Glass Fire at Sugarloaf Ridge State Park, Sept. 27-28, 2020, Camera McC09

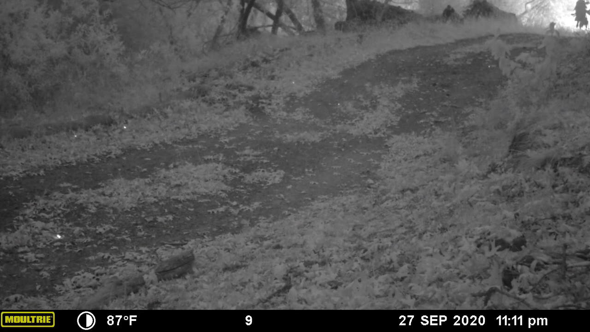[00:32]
Watch as several frightened deer flee the fire as it grows near.
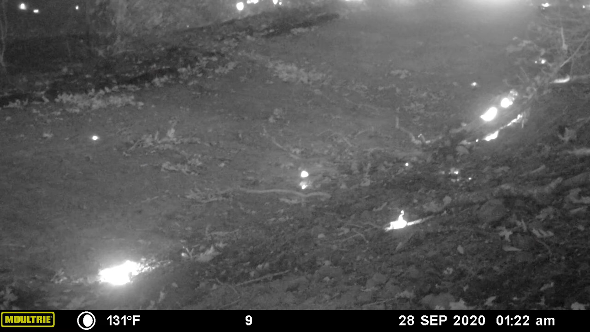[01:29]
It's near to the corner of the road.
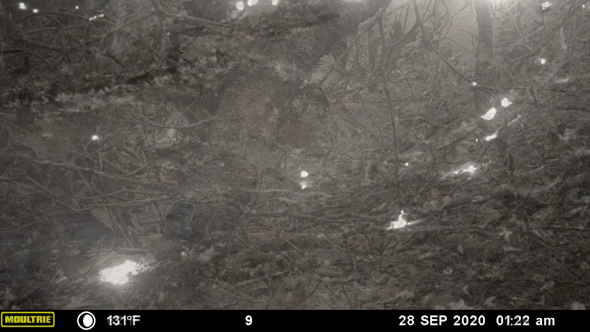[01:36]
By sunrise, we see that a tree has fallen in front of the camera, blocking the road.